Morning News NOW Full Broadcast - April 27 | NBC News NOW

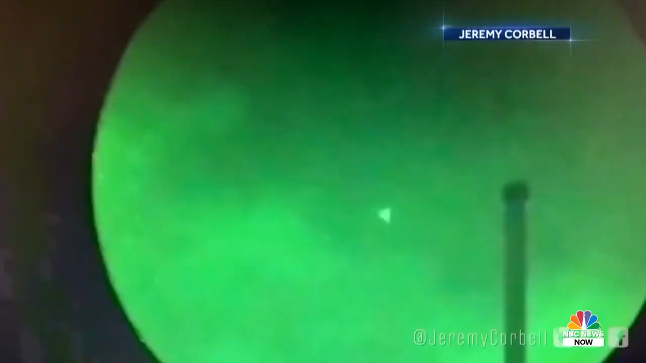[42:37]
What are they? And is there a threat to our national security? Aye, aye, aye, that's next.
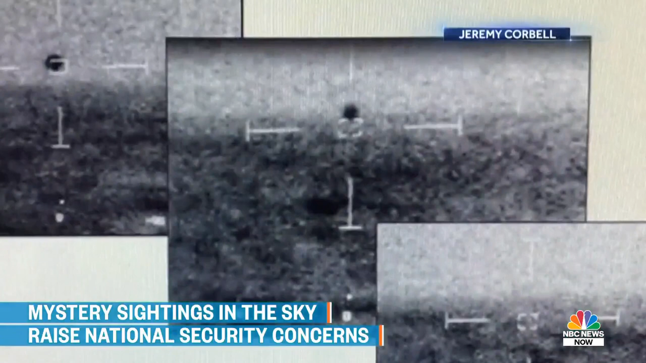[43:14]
and a series of pictures showing another mysterious object fly into the water near another warship in 2019.